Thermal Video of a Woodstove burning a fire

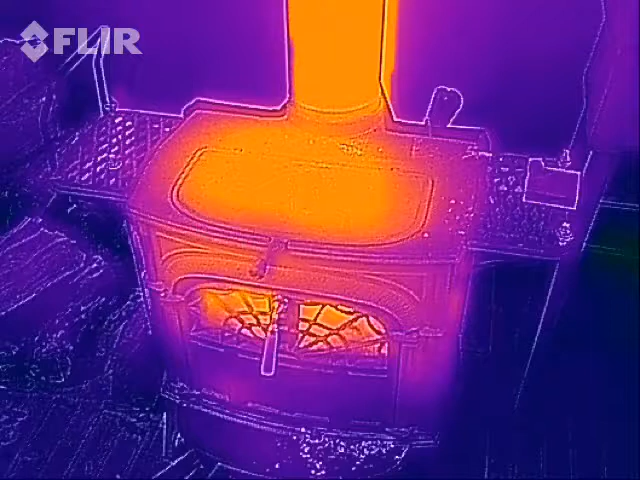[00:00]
Hey everybody this is the small wood stove in my living room.
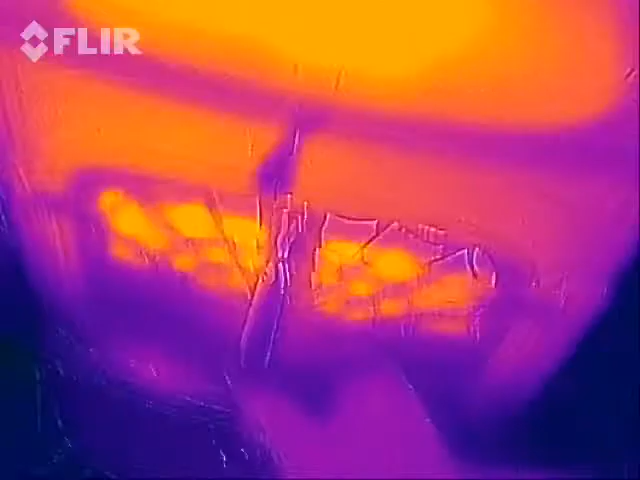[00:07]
It features both front and top loading. I just started just a very small fire in there a
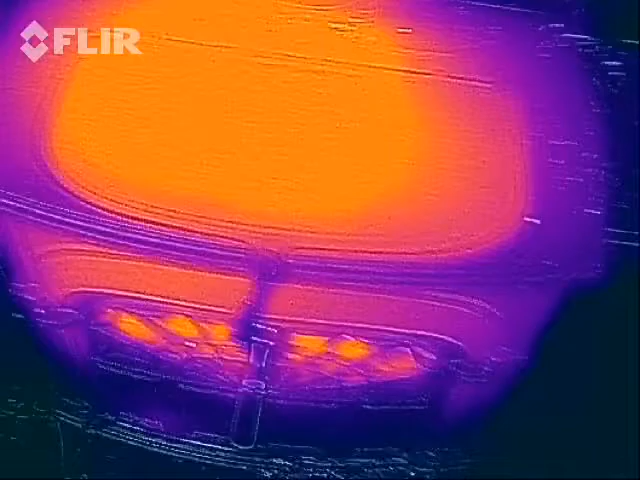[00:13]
couple of minutes ago and
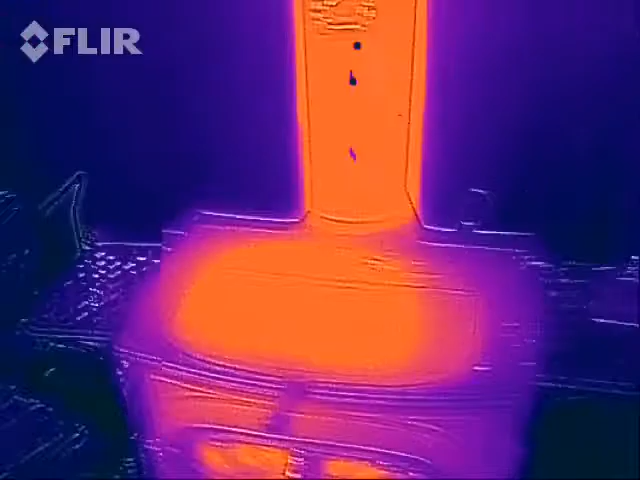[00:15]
what's kind of interesting is this is a glass front so the more heat comes through the glass but the
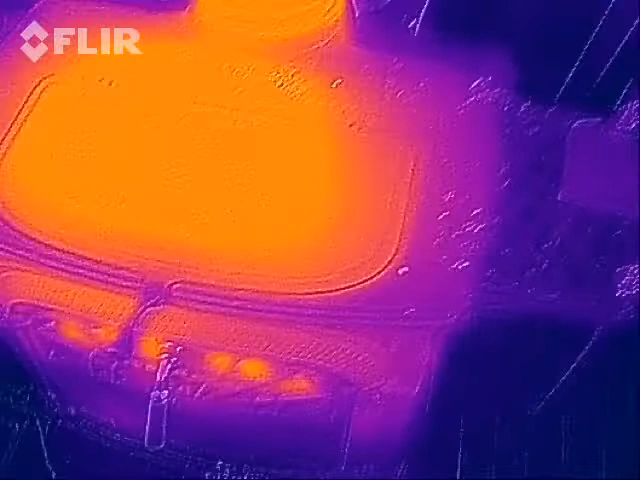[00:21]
cast iron of the stove I actually did start the fire more on the left side of the stove than
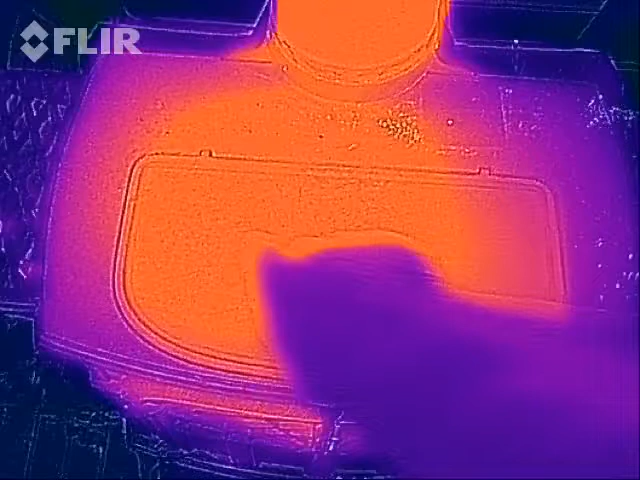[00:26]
center or right and you can actually see that so the cast iron that's going to take a couple of minutes to
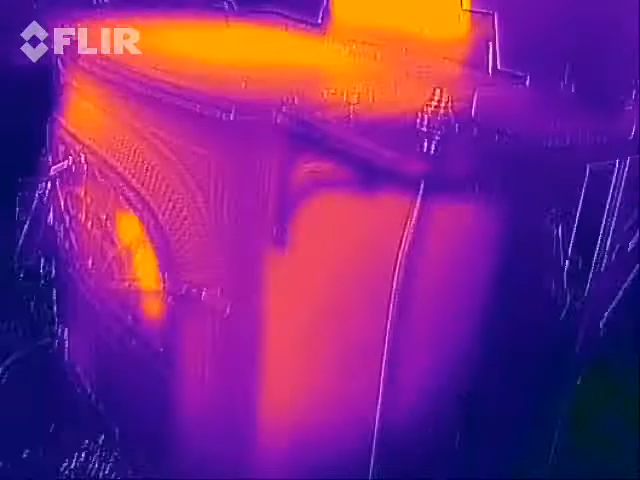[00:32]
warm up there are some
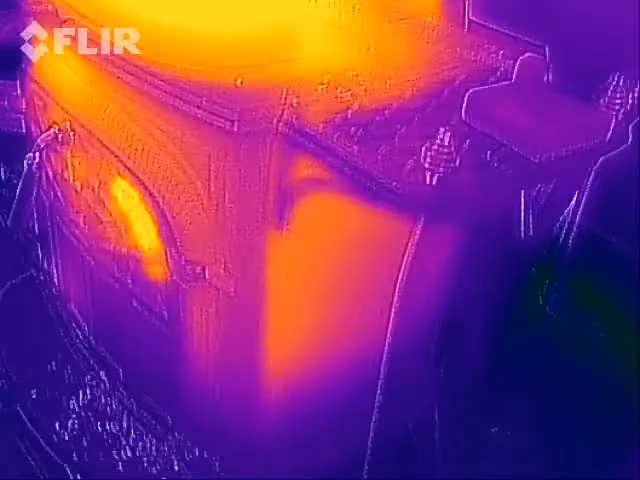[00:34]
little side shelves on here which are still pretty
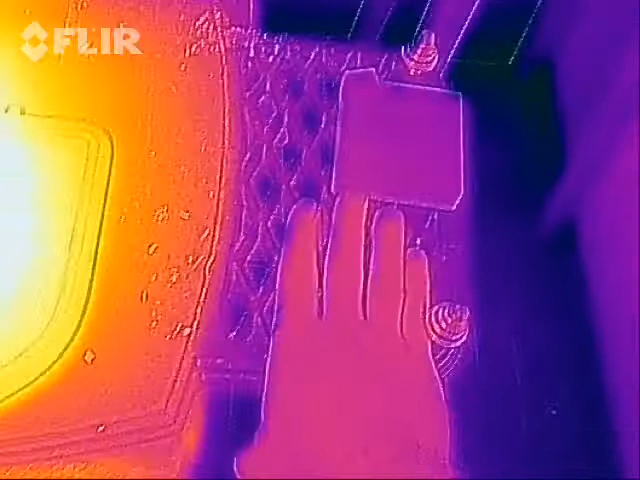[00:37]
much room temperature those are nice you can set things there without them getting too crazy hot
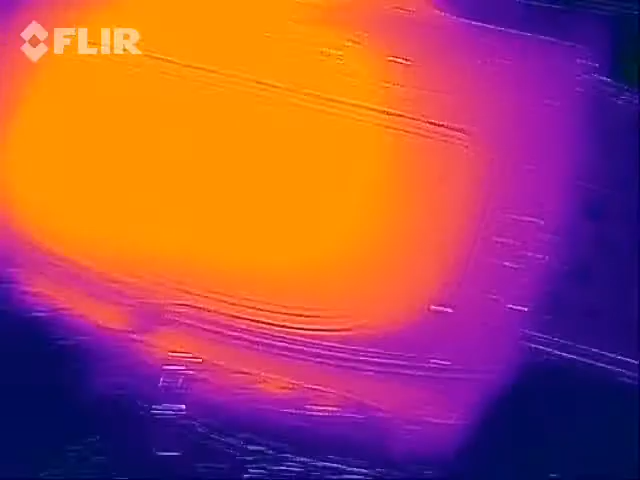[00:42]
but
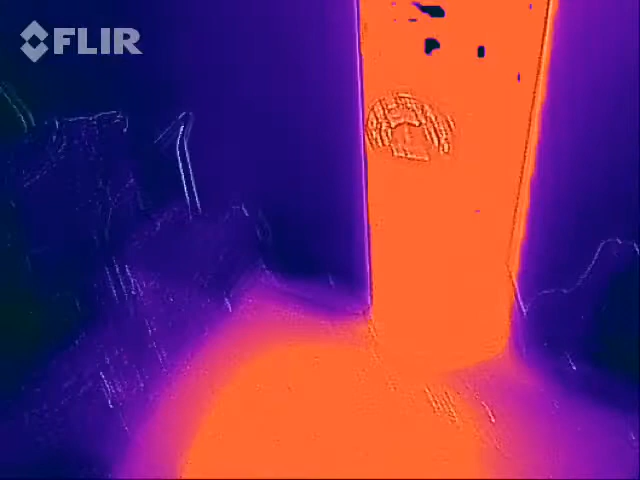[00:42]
the actual stovepipe itself is the first thing that really heats up and if we look up
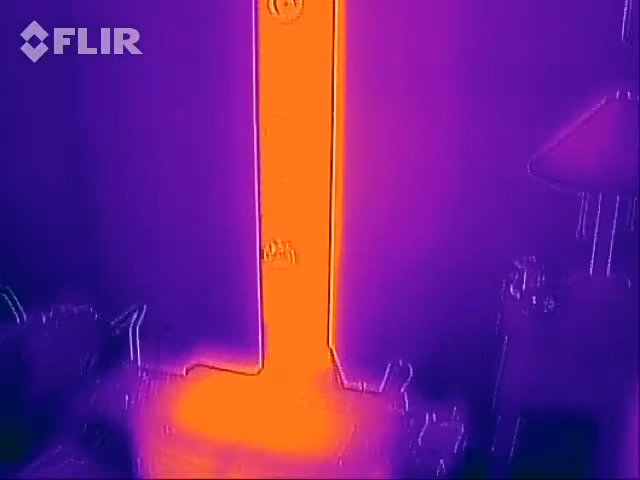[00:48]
here that goes all the way up through my cathedral ceiling there's actually a sheet metal box around it which stays relatively cold and unfortunately when a fires going or when a fire is not going that's really really really cold it's not insulated and it's sucking the heat out of my house so I started this fire right now so that in a little bit I can go up into my attic and take a look around that sheet metal box because above that
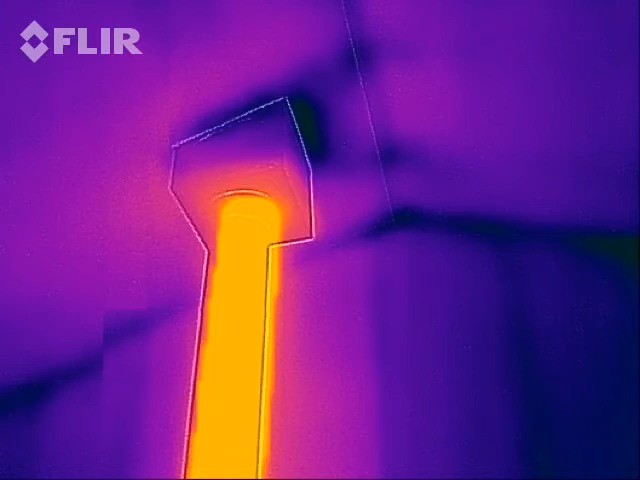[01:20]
it's actually a double wall stainless steel insulated chimney pipe so I should be able to add some insulation around there and keep that box up there from sucking the heat out of my house also interesting is this wood stove is about oh foot and a half from the wall
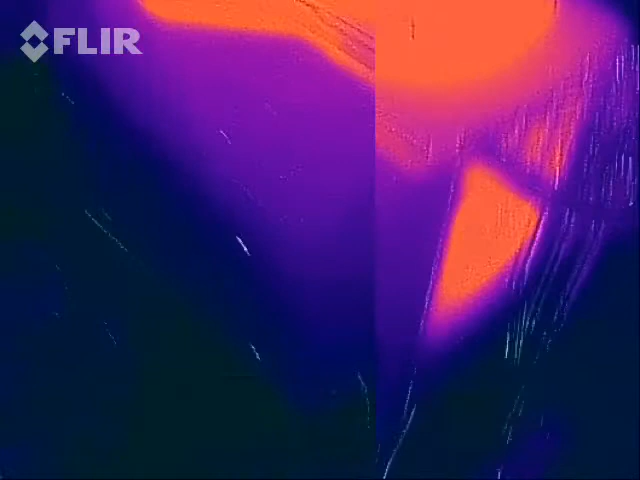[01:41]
just a piece of sheet metal nothing too fancy and it looks like it's actually doing a pretty good job the
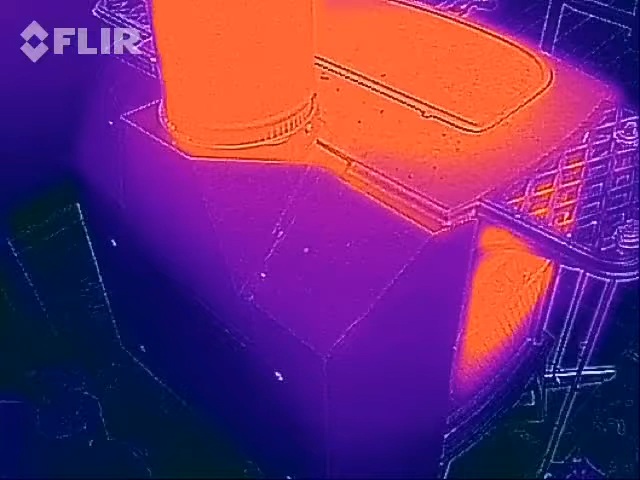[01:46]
radiant heat really does not come off the back of the stove at all again
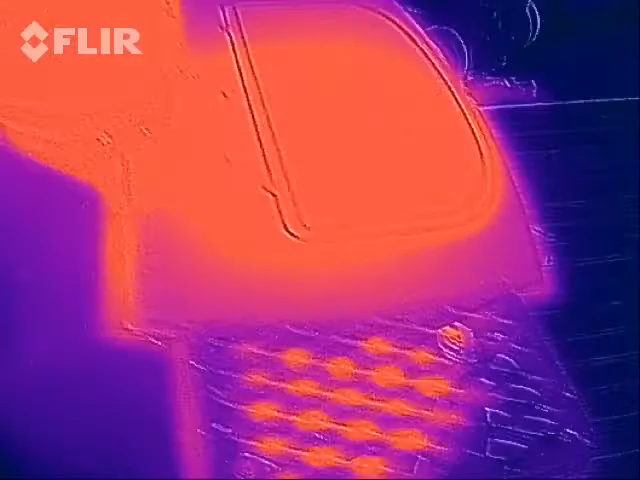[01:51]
here's kind of a neat
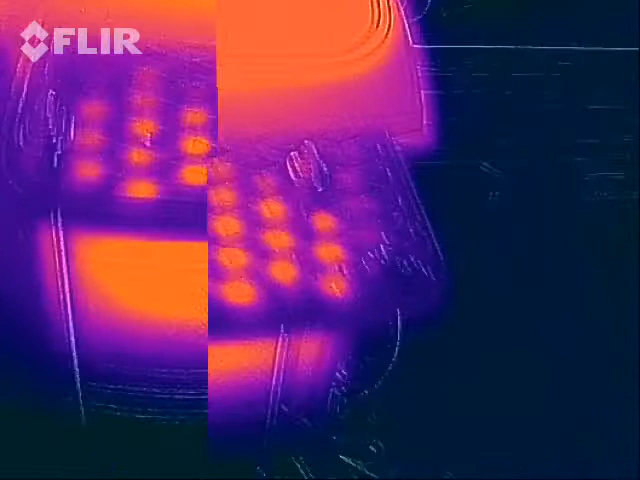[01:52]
view of the side of the stove and then also that cast iron
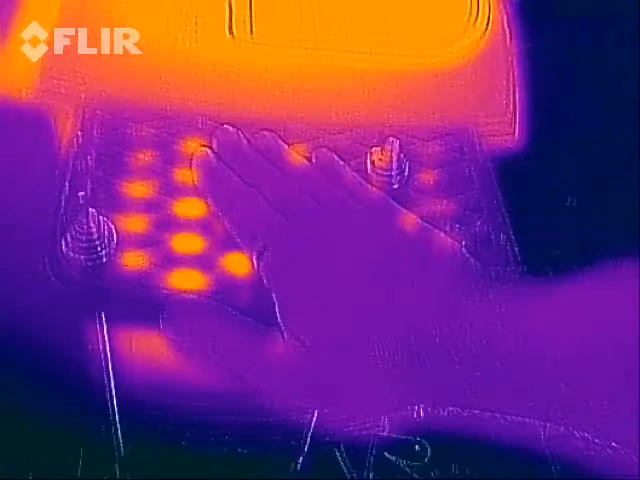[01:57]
little shelf on the side of it so that's it that's a thermal video
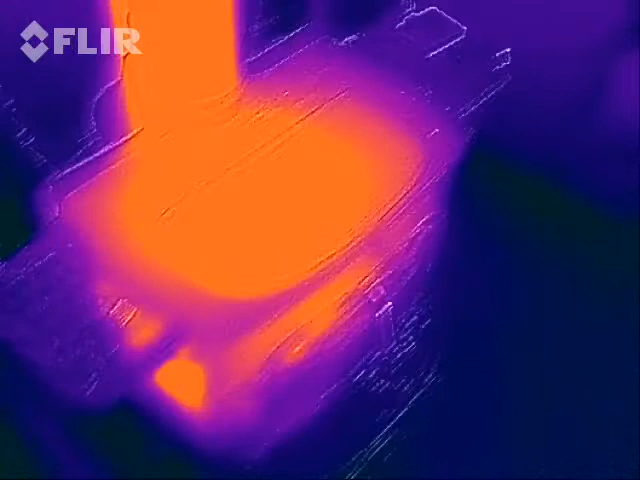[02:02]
of my parlor wood stove large small small maybe